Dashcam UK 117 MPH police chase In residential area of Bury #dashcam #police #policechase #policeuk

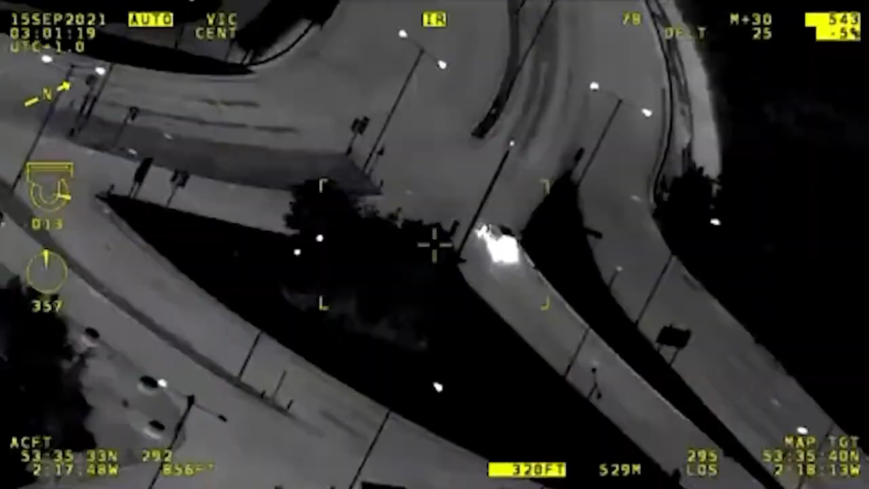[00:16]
Next up, 1-2, got the last, the end pass with Bolton Road,
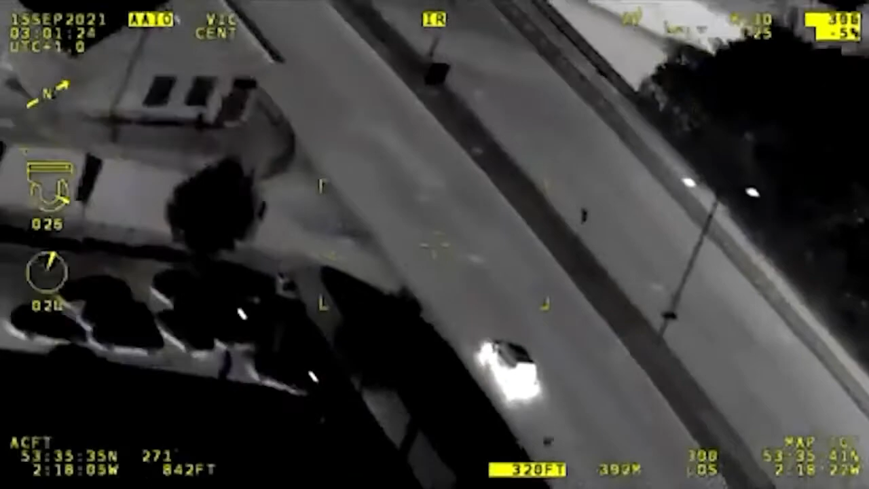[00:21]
still no deviation, speed 110 miles an hour, no vehicles on the road, no pedestrians,
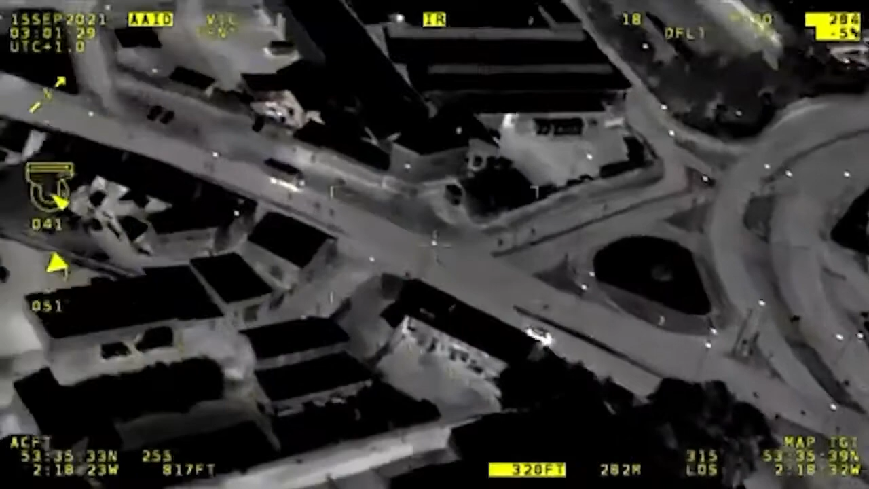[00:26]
the roads are dry, visibility is good. Go
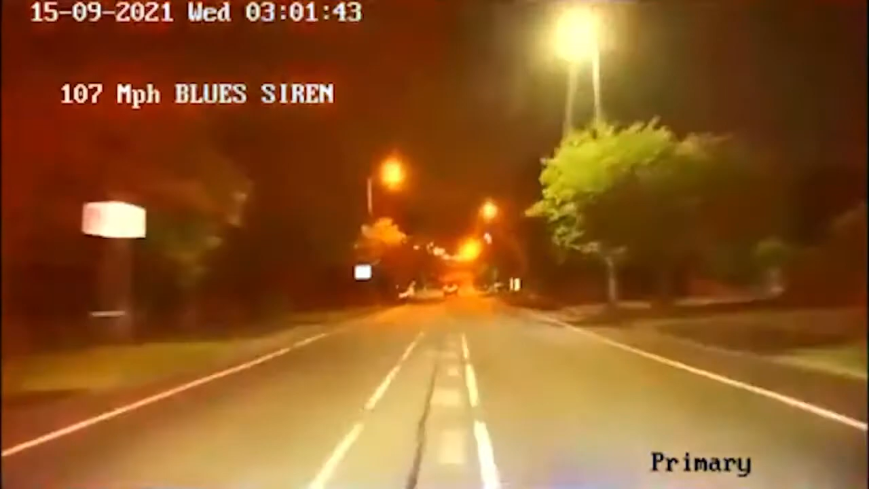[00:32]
ahead. Trying to get to Rackham over the solid down.
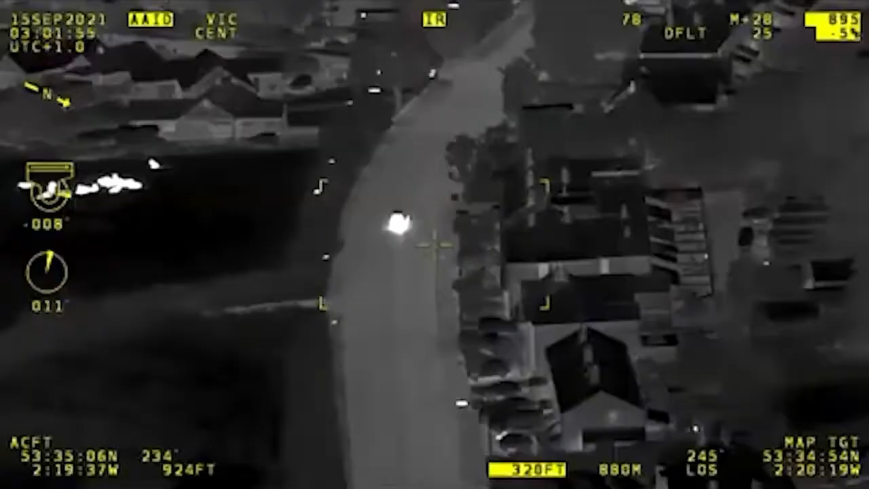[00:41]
Yes, thank you.
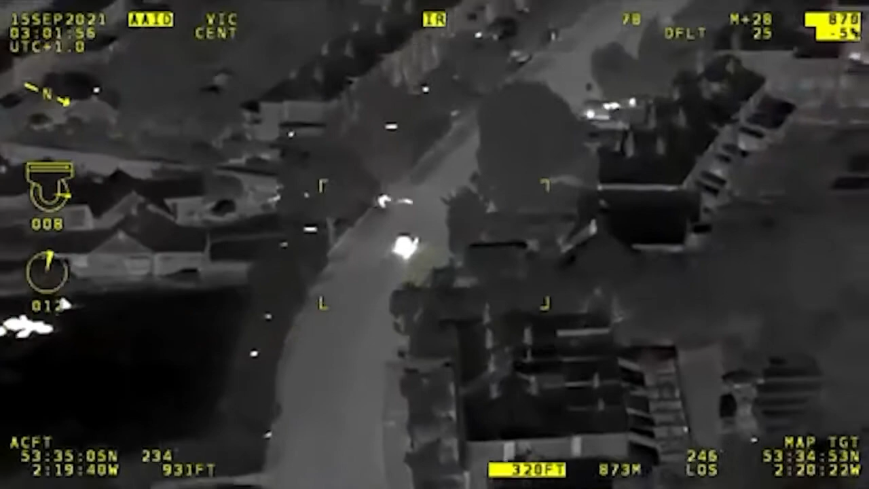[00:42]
We're 111 miles an hour, no deviation in the general direction of Bolton. Stand by, red traffic light ahead.
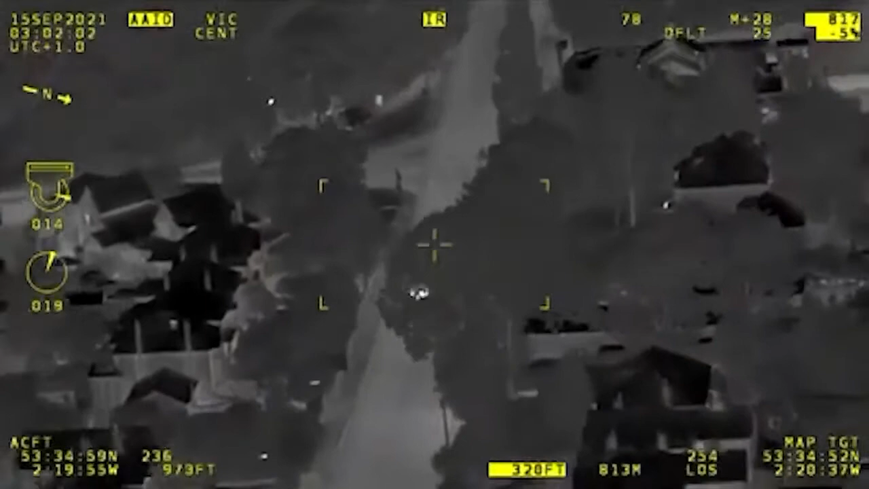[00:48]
We had no braking action through that junction at 100 miles an hour. I am constantly risk assessing this shoot. Head past the monitor, right, right, off approach lane.
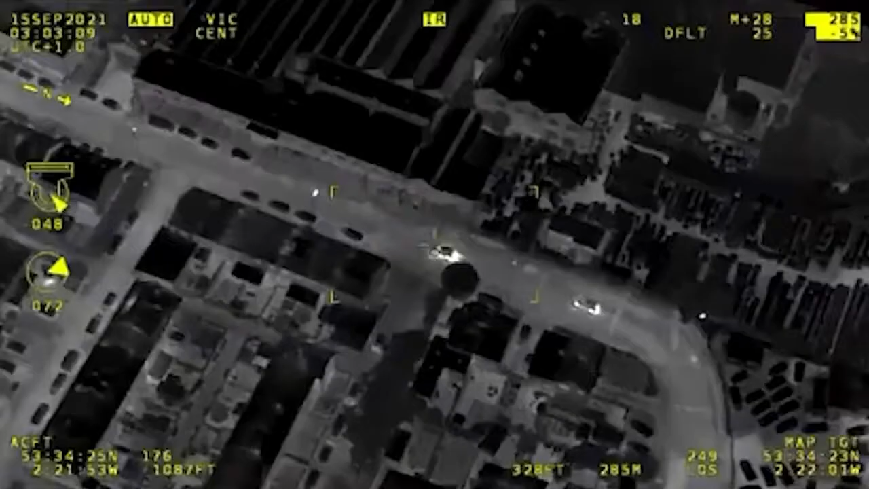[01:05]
Head past, if you want to continue with the wrong direction.
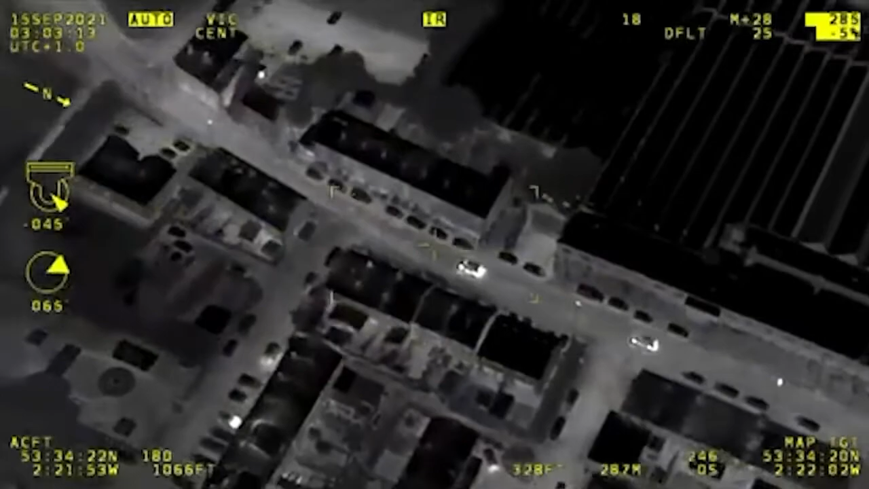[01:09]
We're Lancaster Drive, no pedestrians, no vehicles.
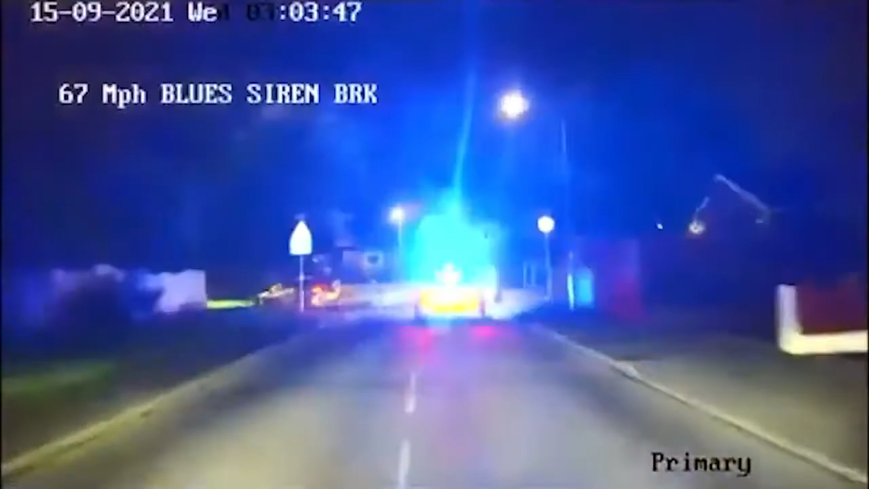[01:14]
It is maintaining its speed, although it has been stuck.
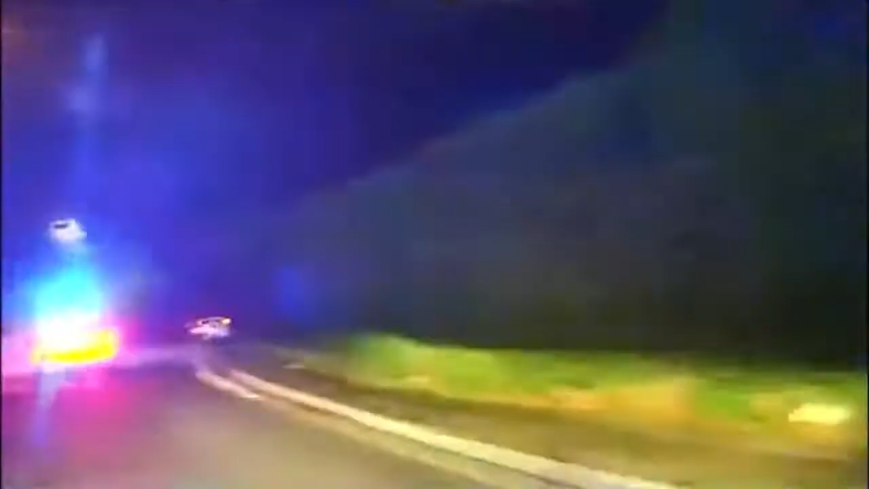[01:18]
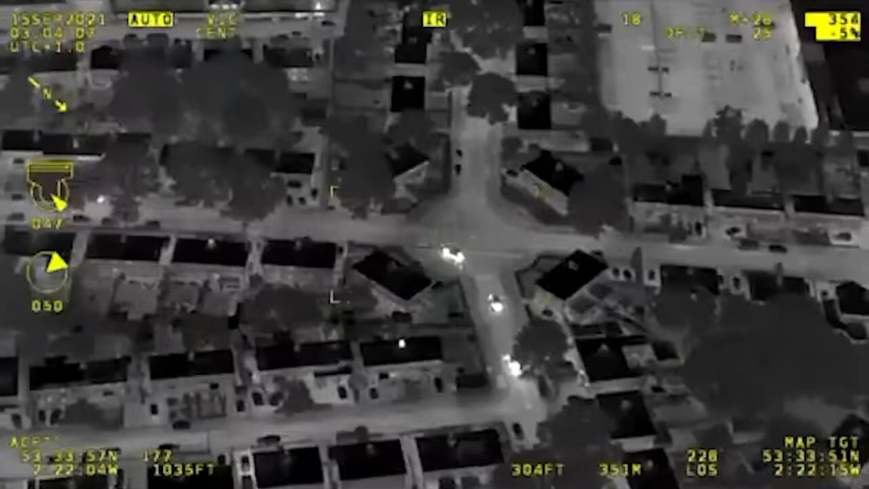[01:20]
Stand by, we're left off Ainsworth Road, still in the estate,
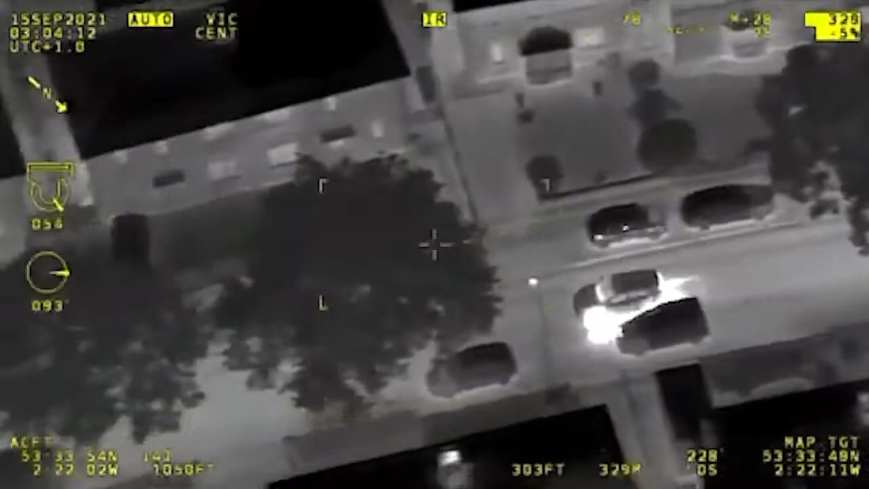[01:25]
on to, stand by the road name, Victory Road, no pedestrians, no other vehicles.
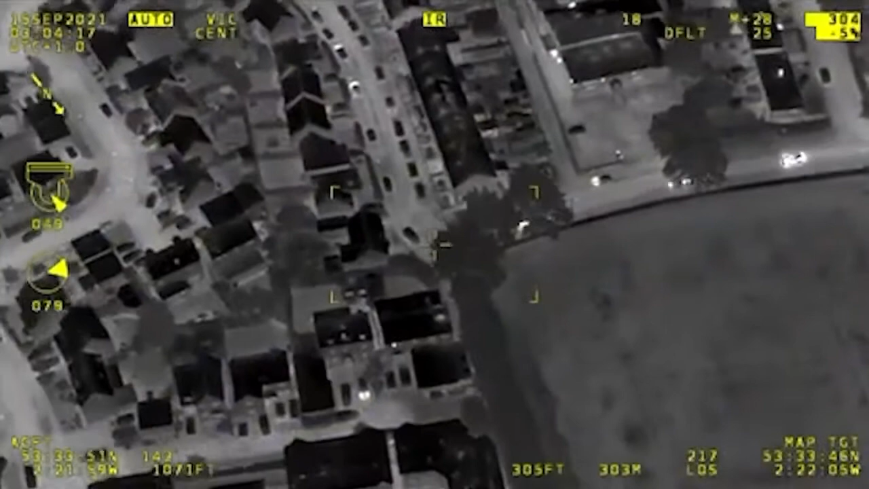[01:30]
Can't see any water on board and they're not known to me.